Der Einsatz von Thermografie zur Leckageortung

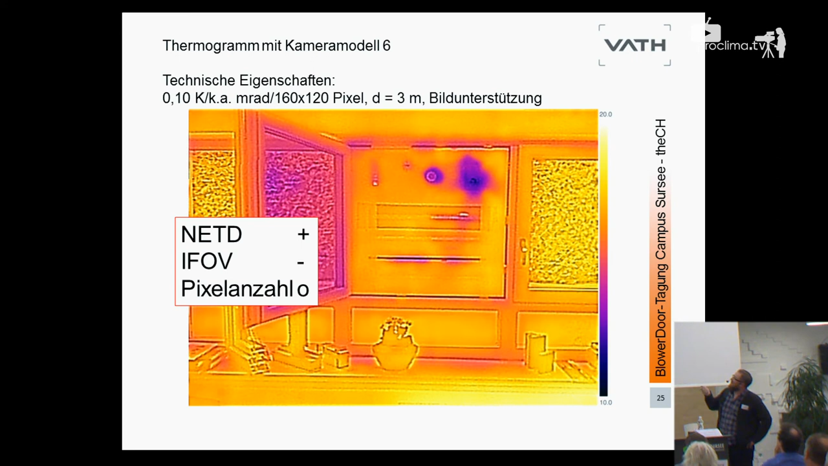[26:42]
Die Industrie, ich kann Ihnen leider nicht das Thermogramm ohne diese Kanten zeigen, die Industrie lässt es hier nicht zu, dass man es ausblendet, die werden wissen, warum. Ich würde qualitativ zwischen dem und dem hier keinen Unterschied machen, das ist einfach nicht interessant, auch wenn Sie hier eineinhalb Meter weggehen, naja, okay, da sehen Sie vielleicht noch, okay, aufgrund, da ist ein Lichtschalter, ich habe Erfahrung, ich weiß, durch Lichtschalter zieht es gerne mal durch, okay, ja, dort ist vielleicht ein Leck oder ist kein Leck, aber mehr wird es nicht.
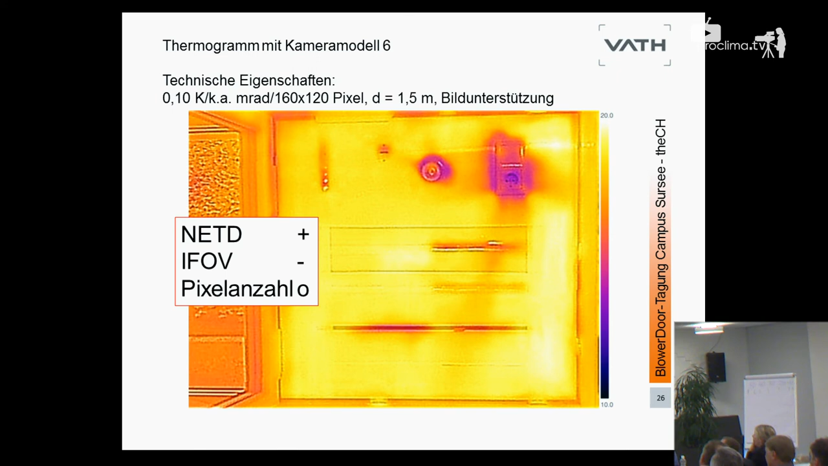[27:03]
Also, ganz klare Empfehlung deshalb, und das deckt sich jetzt mit den Empfehlungen,